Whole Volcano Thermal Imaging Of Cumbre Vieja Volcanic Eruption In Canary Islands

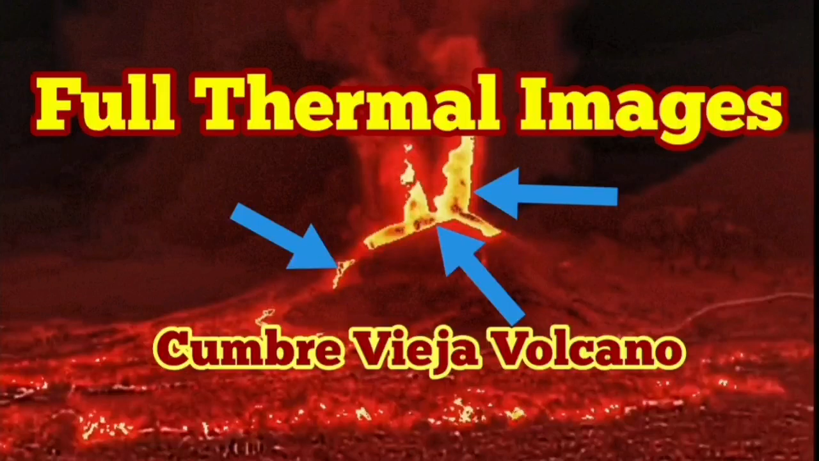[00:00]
Full thermal images from Cambrai Vieja volcano. Usually thermal images we have, we show only the lava and such things. This is the whole volcano and the surrounding areas.